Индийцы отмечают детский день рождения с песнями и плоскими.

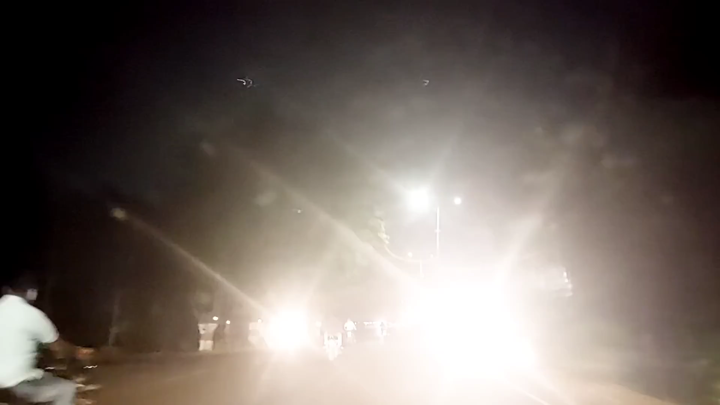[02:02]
Вот видите, вот это электрорикши, чтобы не загрязнять среду окружающей, есть у нас вот такие электрорикши.
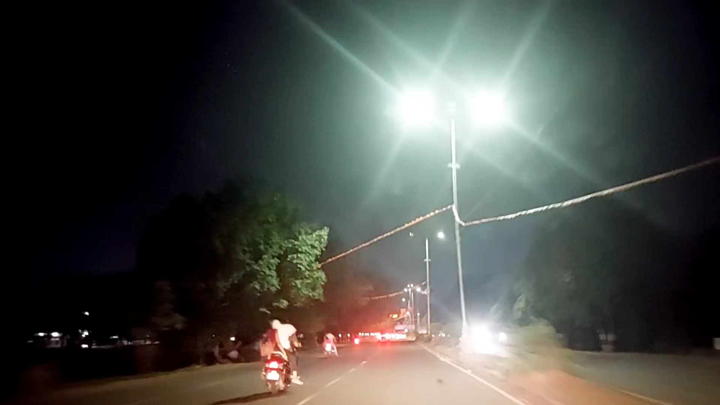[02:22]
А, ну это вот можно считать общественным транспортом, такси. Ну, рикши не очень удобные в жарком климате, а вот так.